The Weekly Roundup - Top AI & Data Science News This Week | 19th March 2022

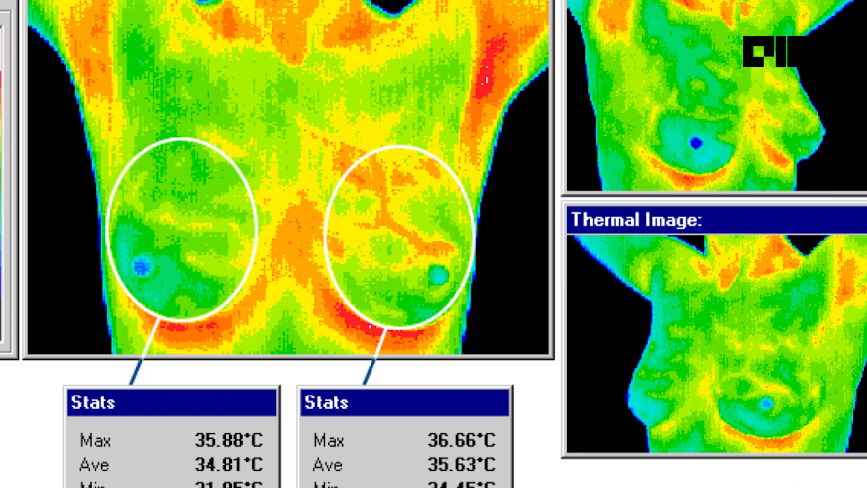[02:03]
The smile 100 system is a breast thermography device to review measure
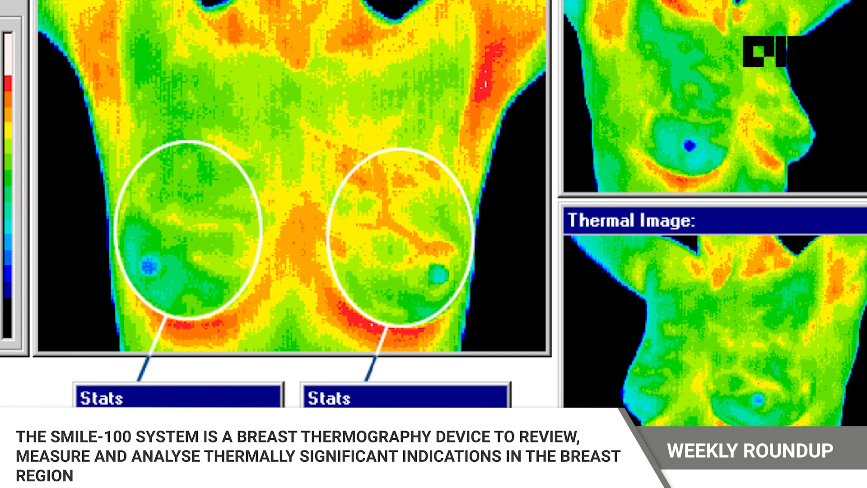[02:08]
and analyze thermally significant indications in the breast region Neera